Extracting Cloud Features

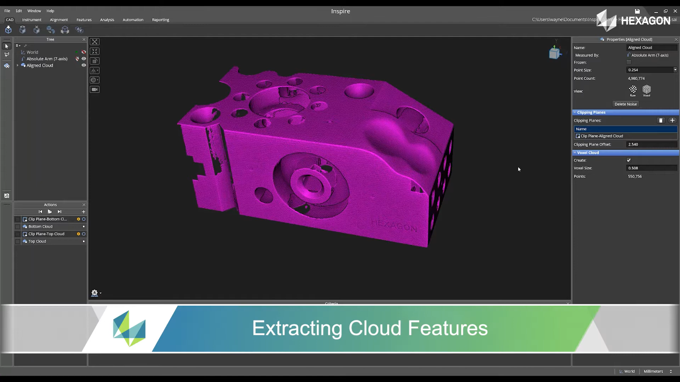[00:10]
Inside of the software, navigate to features, and then click on the extract from cloud.
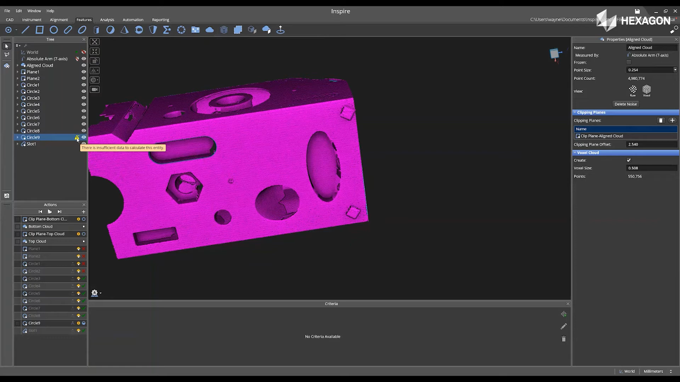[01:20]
Next, you'll see in the tree that you have one feature that has a yellow flag. If you double left-click on that, that brings up the properties. The next thing we're going to do is we're going to expand the feature down.